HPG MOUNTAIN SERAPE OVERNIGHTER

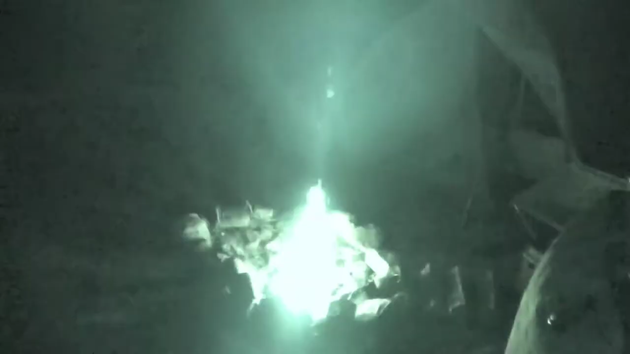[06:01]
started i'm trying to get a good bed
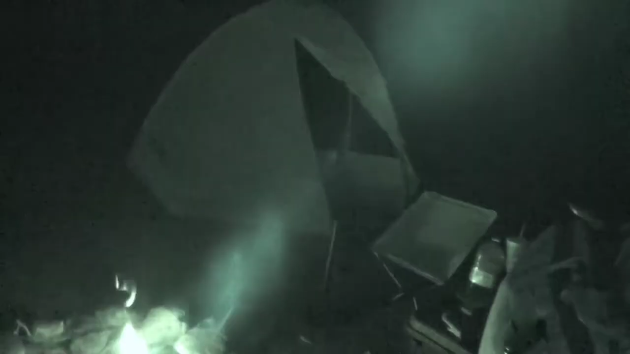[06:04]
of coals going because i have got sorry let me get that in frame i have got
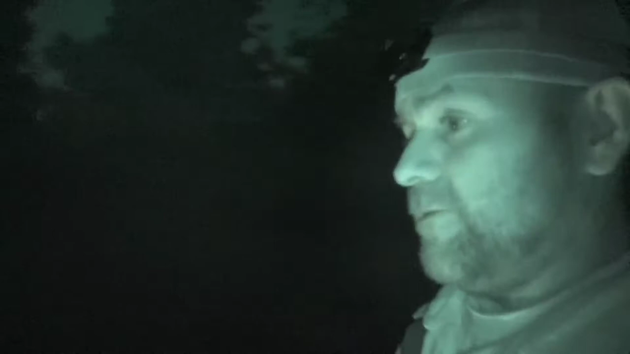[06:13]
over here let's see travel i've got
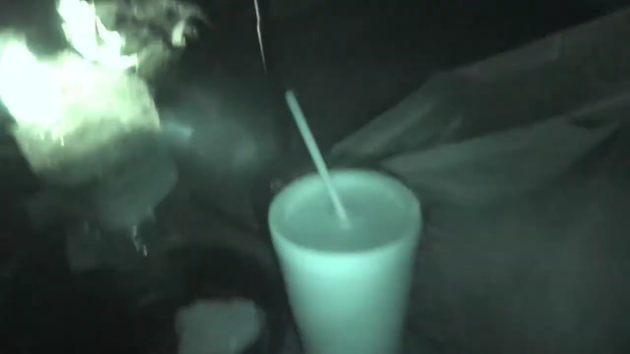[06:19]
where is it oh right there boom get that cup out of the way